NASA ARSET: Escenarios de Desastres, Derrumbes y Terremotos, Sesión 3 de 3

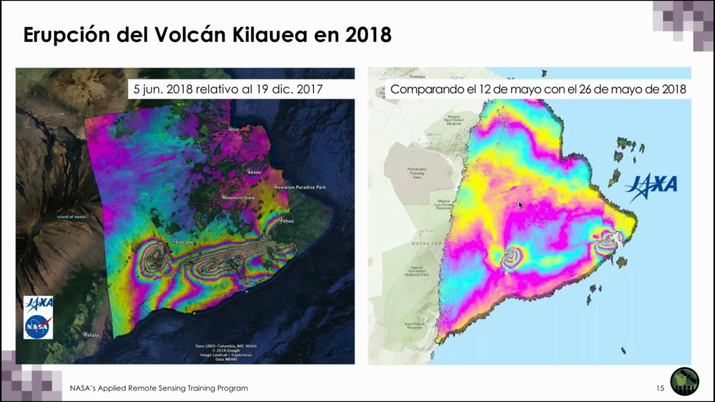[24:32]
Así que estos interferogramas nos ayudan a entender el movimiento de la superficie y si este movimiento fue hacia arriba o hacia abajo.